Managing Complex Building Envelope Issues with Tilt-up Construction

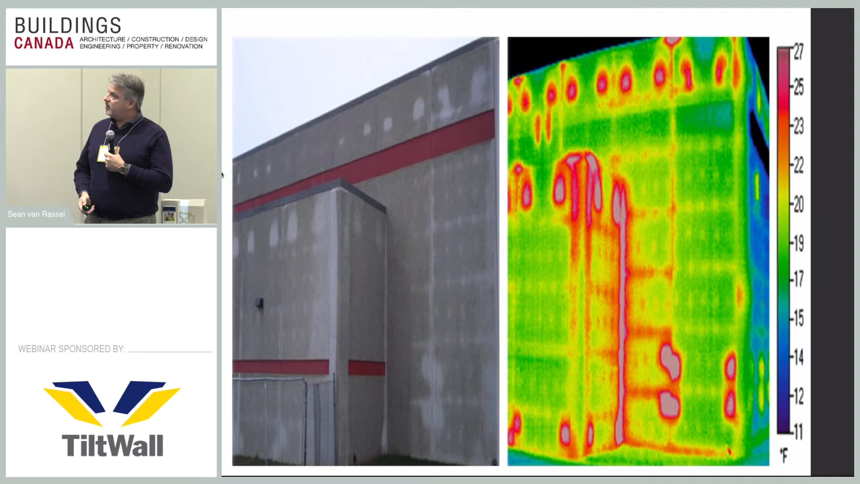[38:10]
There might be a weld plate here, and obviously this joint wasn't very well installed and protected from the elements. Here's one example of an improperly insulated, you know, building envelope. You can see where the heat loss sections are. And here's one that was done fully insulated with no thermal bridging in the actual wall system itself, a little bit around the door openings.
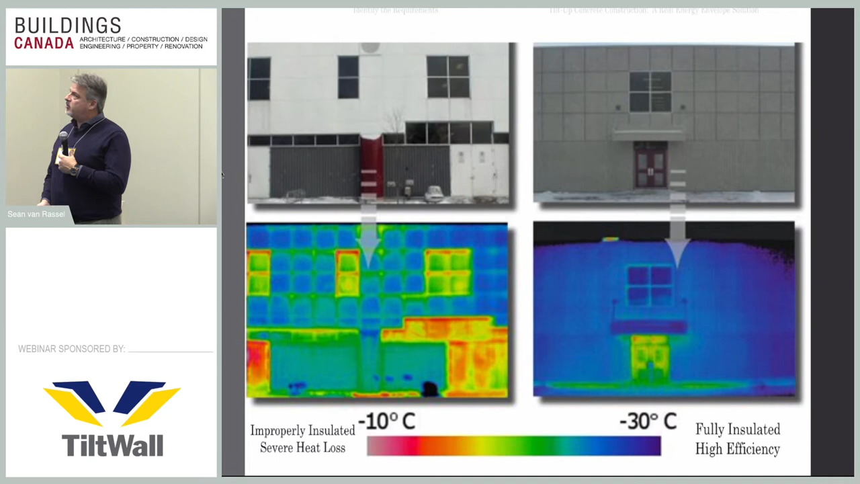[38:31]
So our enemies, when we're talking about building envelope enclosures here,